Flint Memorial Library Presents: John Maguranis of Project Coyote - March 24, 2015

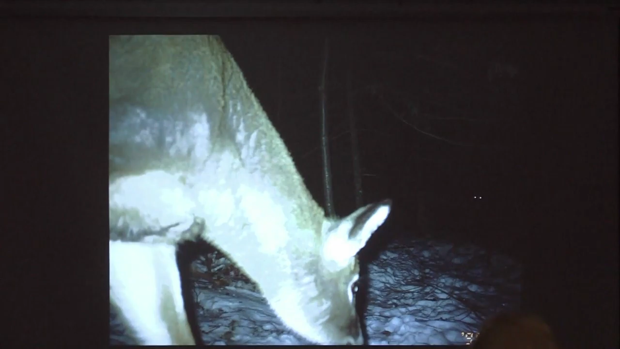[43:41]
You know, it's the rest of the story. So I already know what y'all are thinking. You're thinking Mr. Coyote is going to attack and kill Bambi, right? Is that what you're thinking? Bambi's going to get in here, right? Right? No. Yep. You know because you've been there, and you do too. But here's the rest of the story. If you look really close, you'll see something right here. And what that is a dead deer.